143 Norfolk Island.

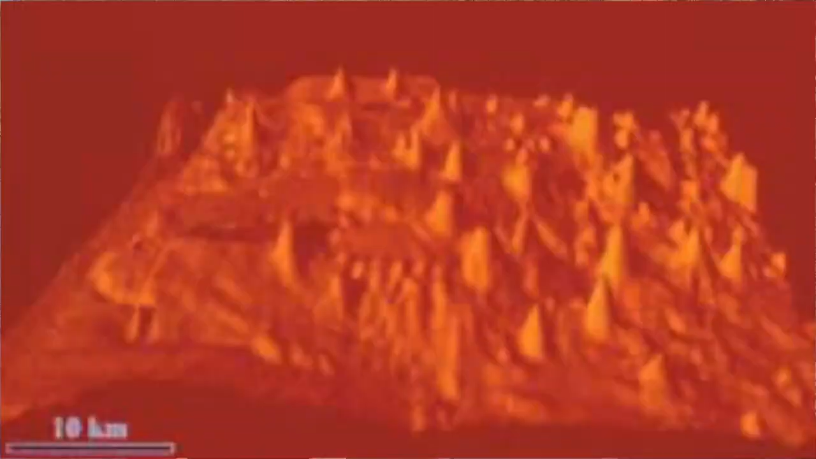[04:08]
So Norfolk Island it's a pinnacle as part of a sub-ocean ridge they're actually called ocean mountains and apparently there are about